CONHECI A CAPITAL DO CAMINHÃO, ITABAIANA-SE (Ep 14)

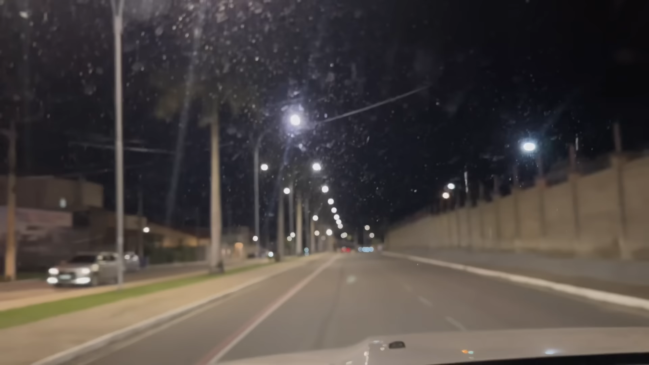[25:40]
Diz que é onde o pessoal faz caminhada, tudo. E esse muro aqui, acho que é algum muro de algum condomínio, viu? Inclusive, eu passei ali na frente de outro acesso também, que eu acho que era um condomínio. Menina, eu tô besta com Itabaiana, viu? Não imaginava nunca que era uma estrutura dessa. Cidade organizada, bonita. Aqui teve algum festival, Festival Itabaiana.